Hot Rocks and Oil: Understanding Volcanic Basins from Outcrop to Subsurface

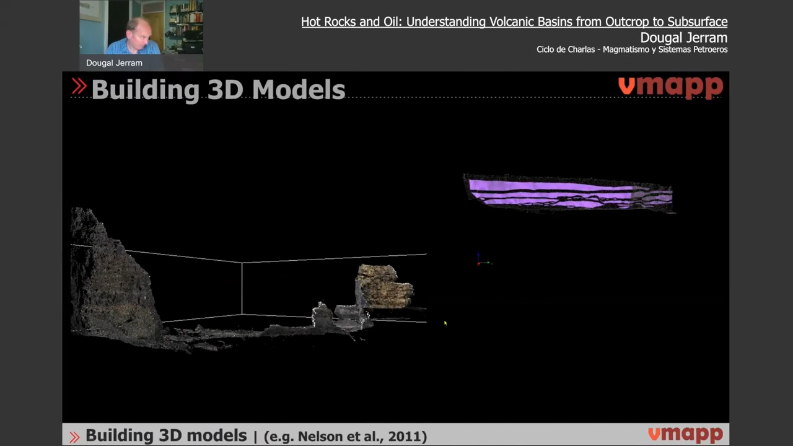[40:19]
And I'll go through some of the examples that we've put together. Initially, I think one of the first 3D models came out of studies of examples in Namibia and examples in Scotland, where we did a lot of ground mapping. We ran a lot of log sections, just like you do in sedimentology. And we correlated these log sections over the 3D basin. And we used software called GoCAD
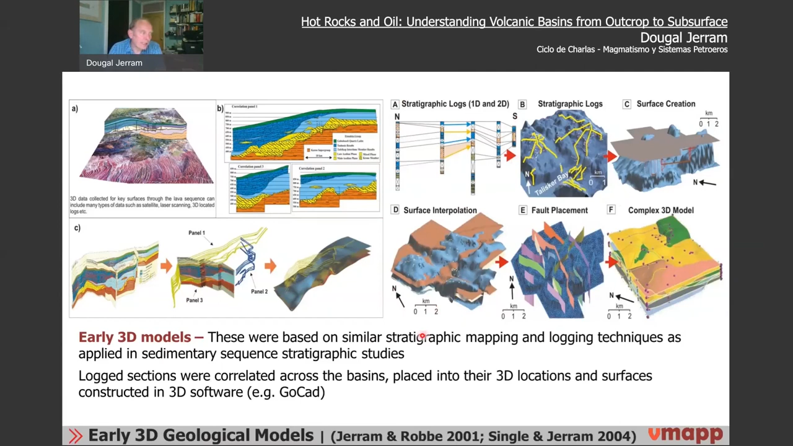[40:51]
and other 3D mapping software to interpolate the surfaces. So very similar to how you might address a sedimentary sequence onshore. Then as technology built, we took laser scanners into the field and we made 3D laser scanned outcrop models.
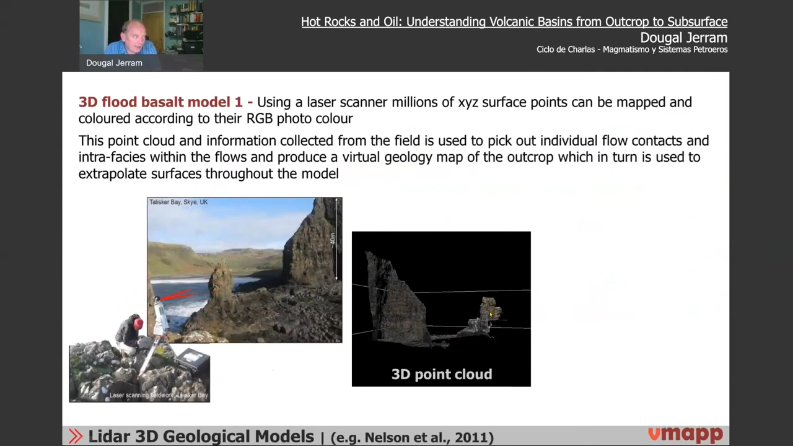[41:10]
And we used those outcrop models to build up an understanding of the internal geology.
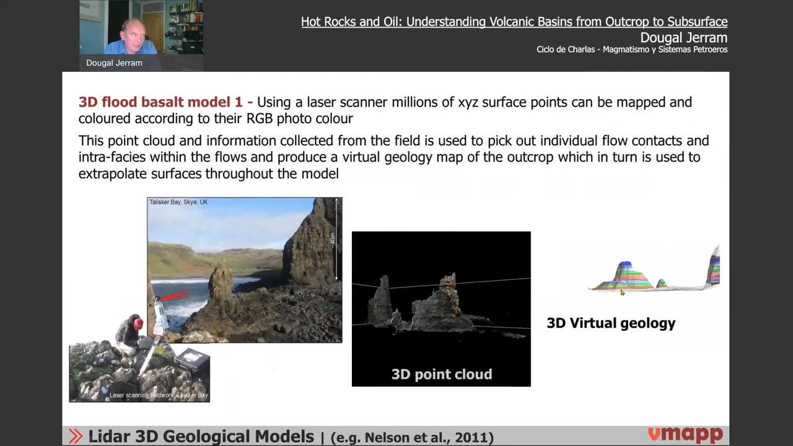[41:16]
So in doing that, we can produce a kind of theoretical for the 3D model of the geology, but that theoretical model is based on real observations. So the velocities, the densities, the surfaces come from the real outcrops, and we interpolate the 3D cube,
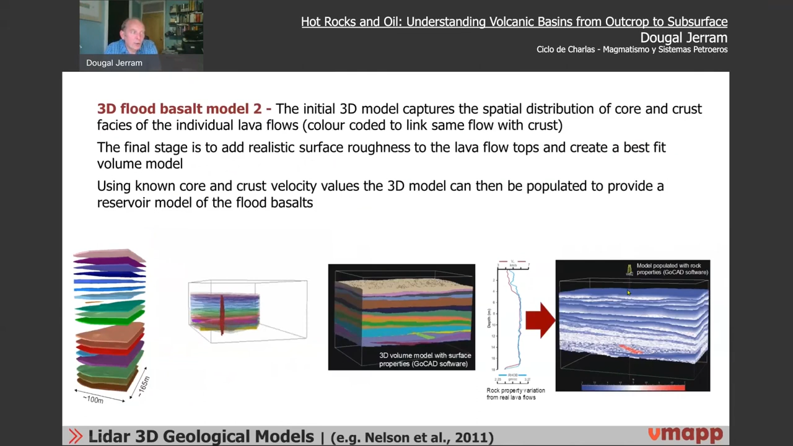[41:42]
which we can then start to look at in terms of velocities and so on. More recently, and I'll like to show a nice example of this, we have the advent of drones.